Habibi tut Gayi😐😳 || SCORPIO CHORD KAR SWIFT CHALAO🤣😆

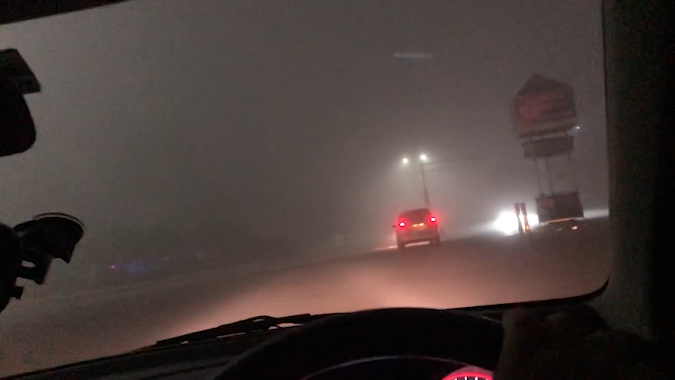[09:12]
हां हो रही है ठंड ऐसे वहला है मतलब आगे वाली गाड़ी की वह से आपको थोड़ा बहुत आगे विसिबल
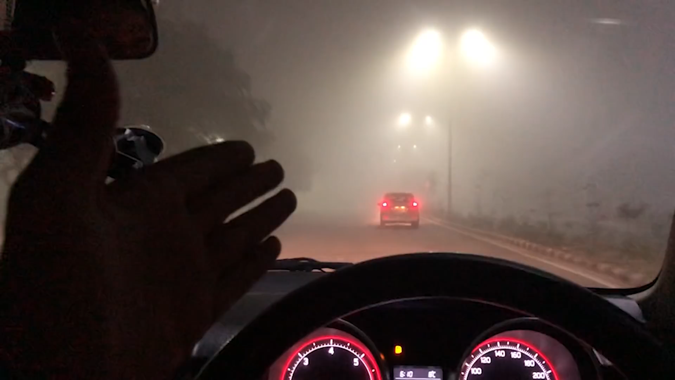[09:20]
हो गनी तो भाई यह देग मैं � पिर हो ही विसिबल नहीं हो रहा है यह देखा है घर जा रहा हूँ कुछ खाने का इस टाम तो मिले गा ही